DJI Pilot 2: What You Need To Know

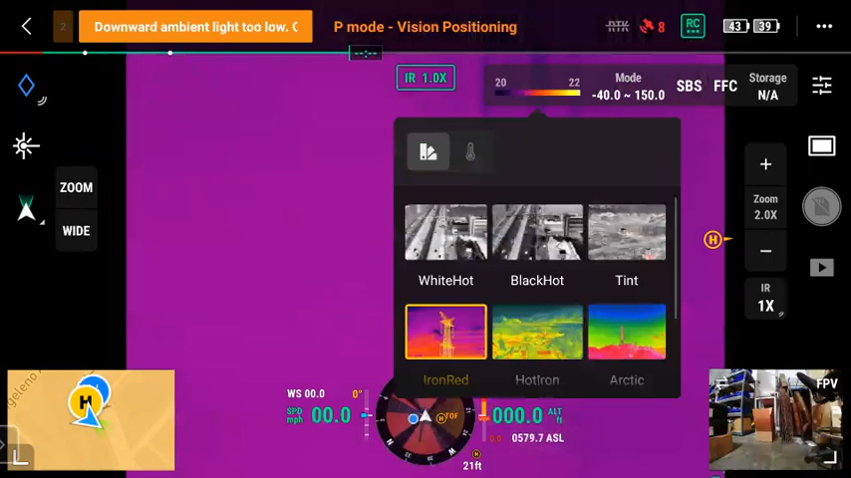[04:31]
SPS stands for side-by-side, so you have your IR and your zoom.
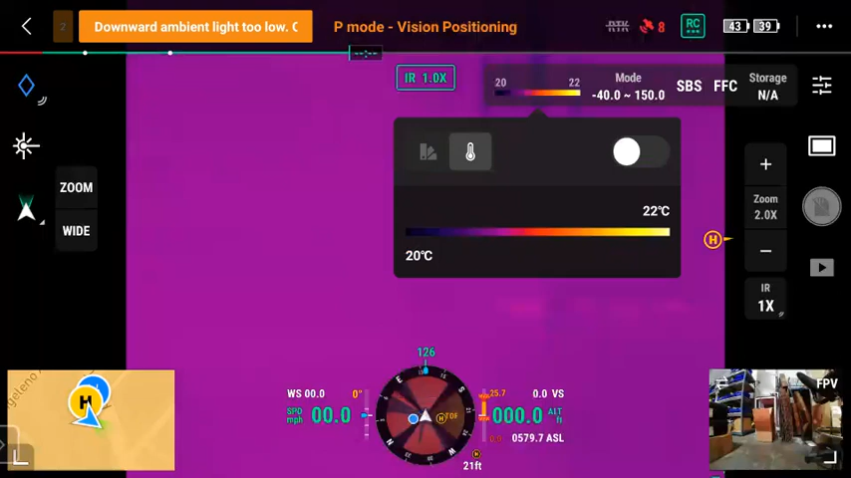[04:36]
On screen: scale top 22°C, scale bottom 20°C
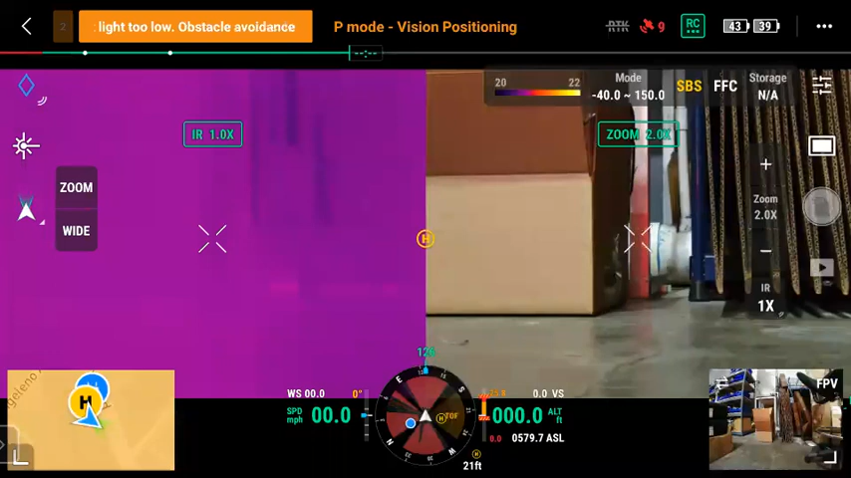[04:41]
You can tap the IR button to zoom with the IR, tap and hold IR to go back to one times, and you have your zoom control there on the right side. FFC, and then storage information don't have an SD card in there right now.